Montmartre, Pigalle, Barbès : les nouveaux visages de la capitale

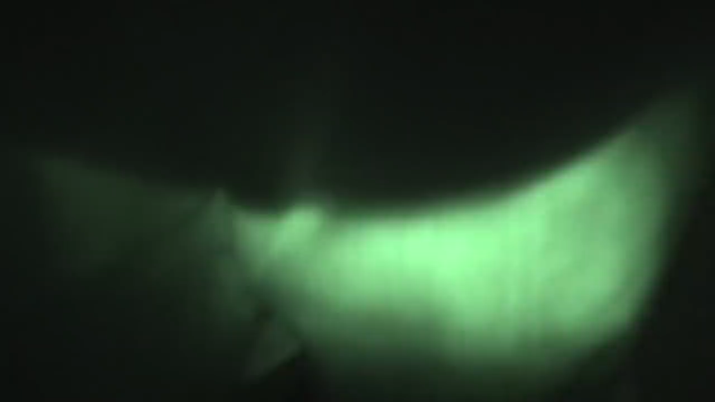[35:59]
vingt ans il se réfugie dans les toilettes publiques
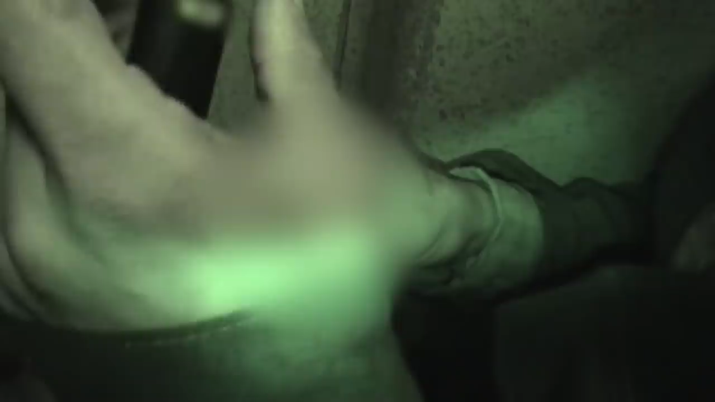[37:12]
akim fume une quinzaine de minutes et s'il s'installe dans les toilettes publiques c'est pour être plus tranquille